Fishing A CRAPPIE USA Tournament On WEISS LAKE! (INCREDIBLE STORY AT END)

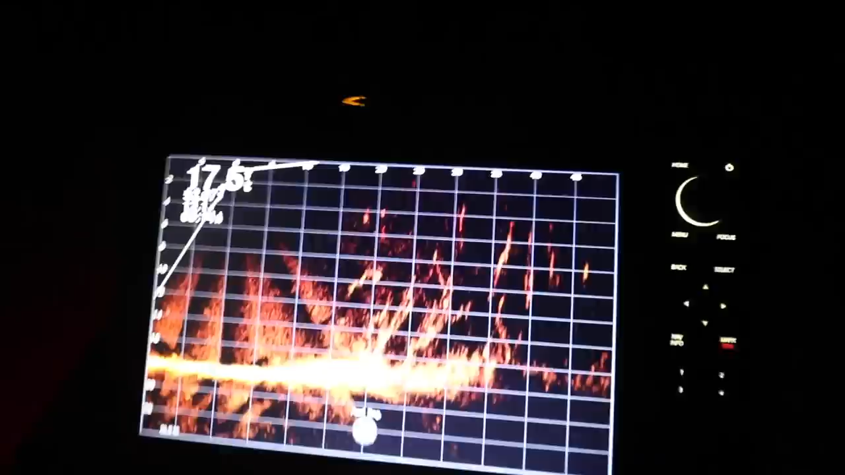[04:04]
There it is right there. A little lay down coming out. You can see there's fish on it. So we're just. We're waiting to drop our jig down in the middle of it here.
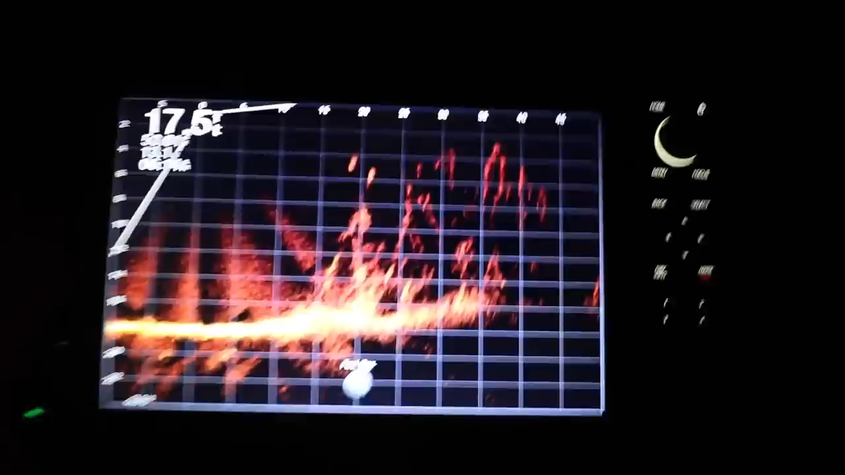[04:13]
We got some fish up top right now.
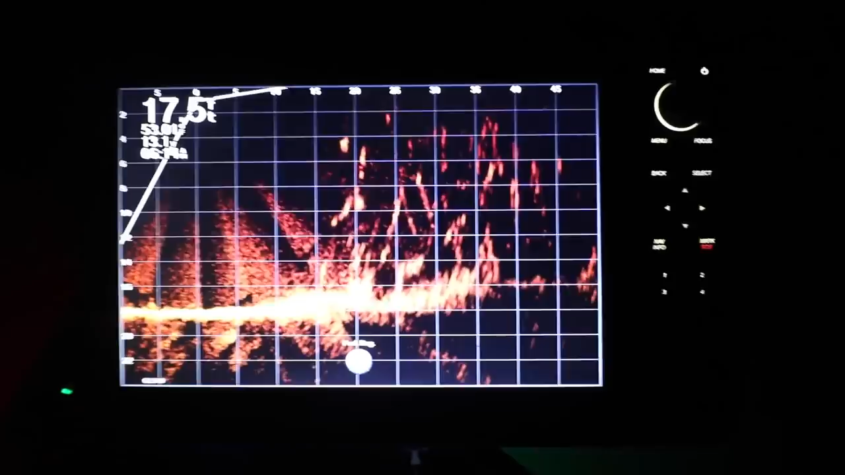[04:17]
They're going to bite. They're going to bite. How big was that one you said you caught the other day?